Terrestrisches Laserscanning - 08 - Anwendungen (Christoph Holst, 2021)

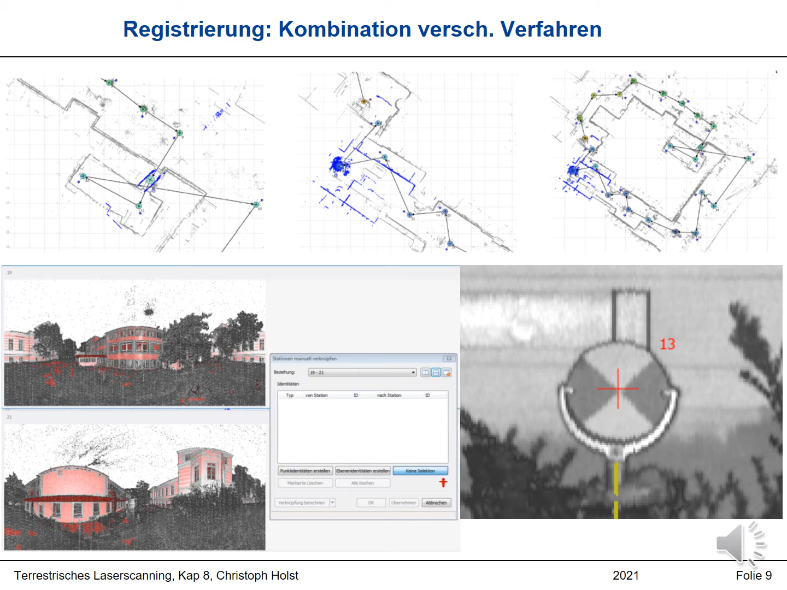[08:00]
Zusätzlich kann es aber an manchen Stellen zu Problemen kommen. Deswegen wird zur Stützung häufig noch zielzeichenbasierte Registrierung durchgeführt. Und das ist hier ein Beispiel einer solchen Kombination. Und was dann resultierend rauskommt, ist eine Punktwolke, die Sie hier sehen. Das ist erstmal kaum von einem Foto zu unterscheiden, aber das ist tatsächlich die Punktwolke.
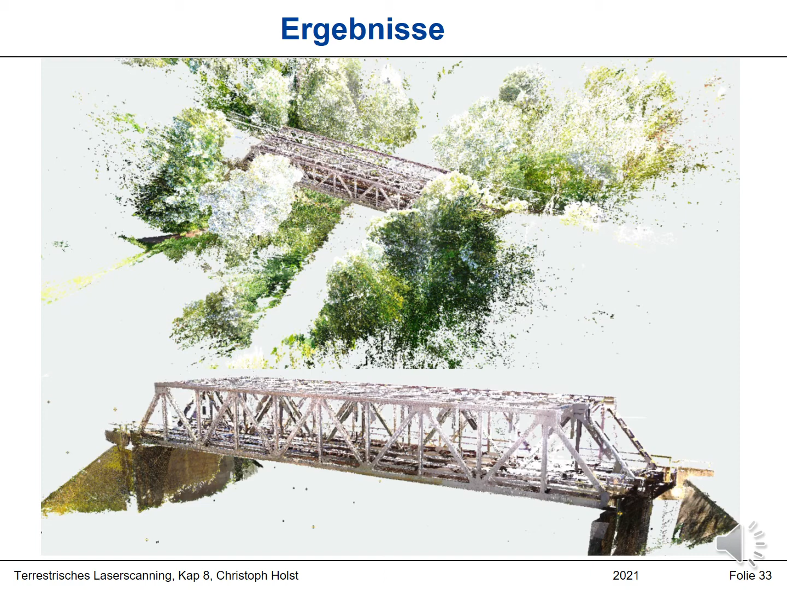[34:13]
Das ist jetzt die Punktwolke der Brücke, die aufgenommen wurde. Und jetzt geht es halt darum, da Konstruktions-Elemente zu extrahieren. Und Sie sehen jetzt hier nochmal die Punktwolke. Und hier wurden jetzt Stahlträger segmentiert und vier Stück sind hier gekennzeichnet.
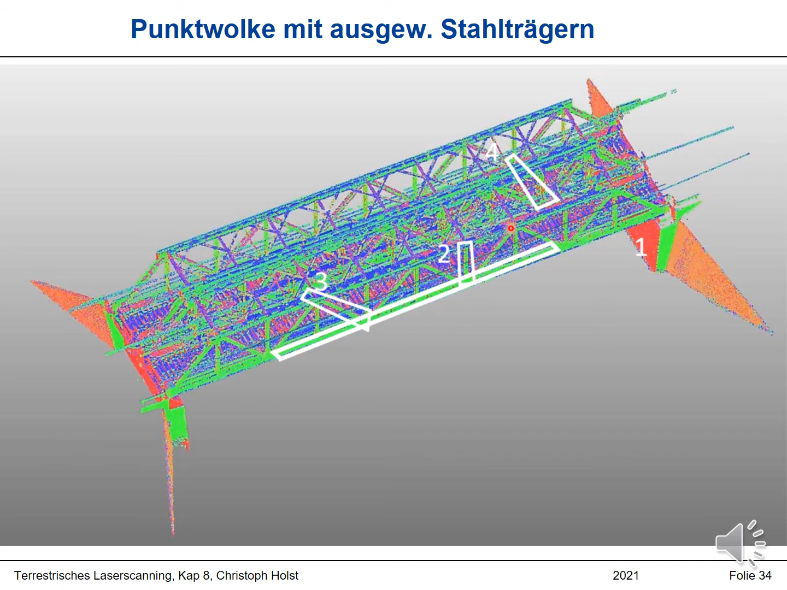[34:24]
Von diesen vier Stück möchte ich die Stahlträger zwei und drei jetzt mal näher analysieren und gucken, wie ich da Konstruktions-Elemente extrahieren kann. Und das ist aus der Nummerierung eben der Stahlträger zwei.
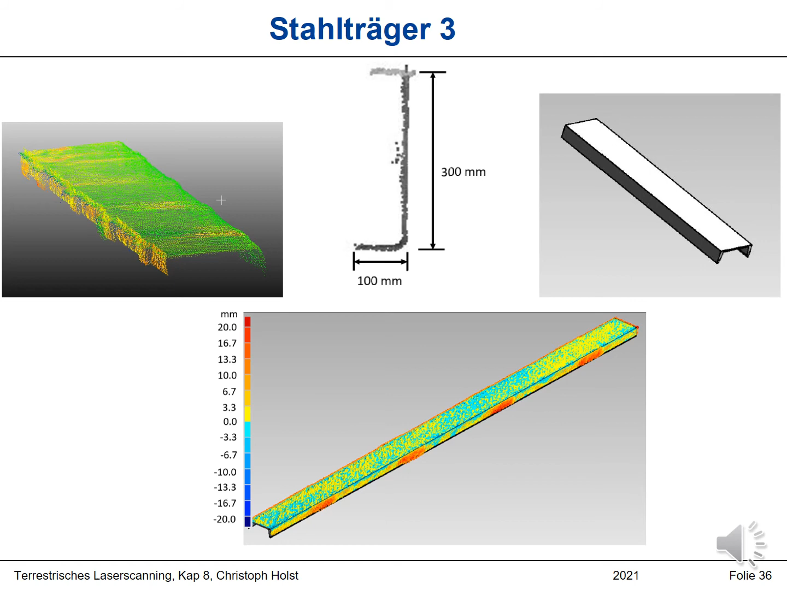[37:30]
Das hier sind aber auch die Bereiche, wo neue Stahlträger angrenzen, die senkrecht hierzu anstoßen. Das heißt, dass die größere Abweichungen existieren, ist auch durch die Gesamtkonstruktion zu erklären. Okay, wenn ich das jetzt für die komplette Punktwolke mache, kriege ich ein fertiges BIM-Modell raus.
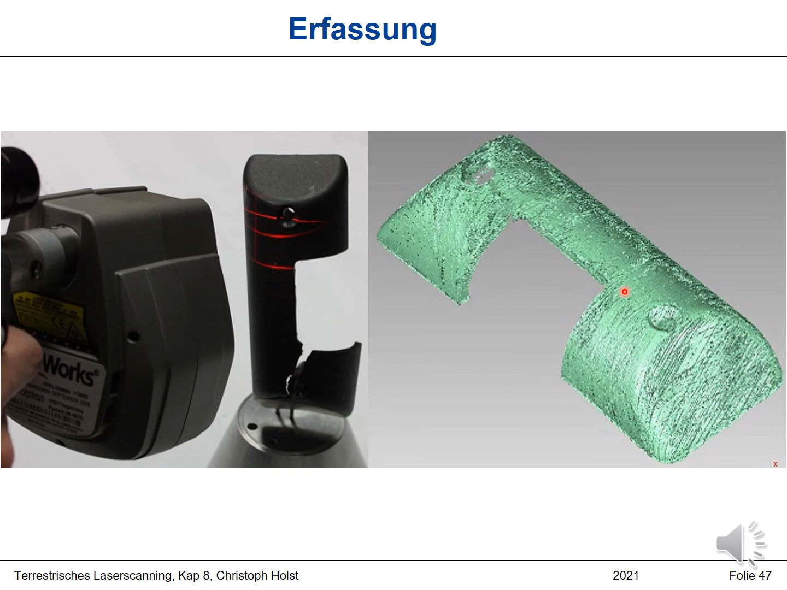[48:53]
Wir haben einfach eine Punktwolke erstellt von diesem Bauteil, mit diesem Riss hier und die Punktwolke sieht nachher so aus. Könnte auch ein terrestrischer Laserscanner sein. Der zweite Schritt ist jetzt die Flächenmodellierung.